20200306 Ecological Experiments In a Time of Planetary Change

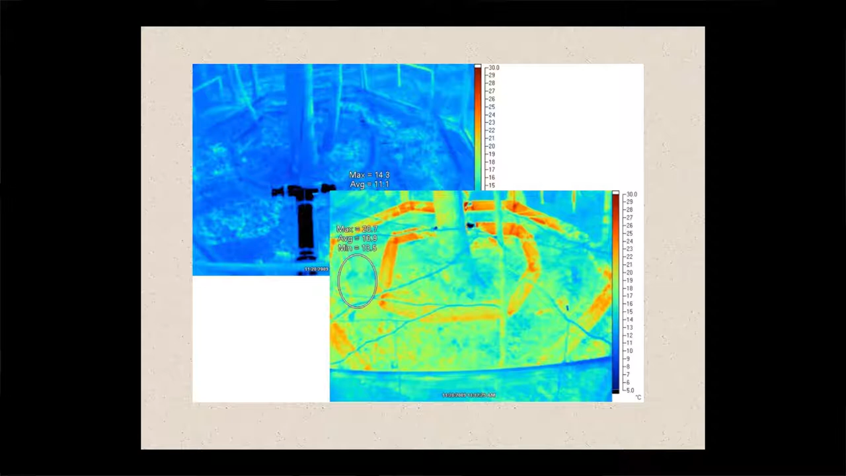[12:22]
So these are infrared photos you can see in the right, that's the most highly heated chamber compared to the control. These chambers run continuously all year. They're hooked up to a computer monitor in order to maintain the temperatures that we want.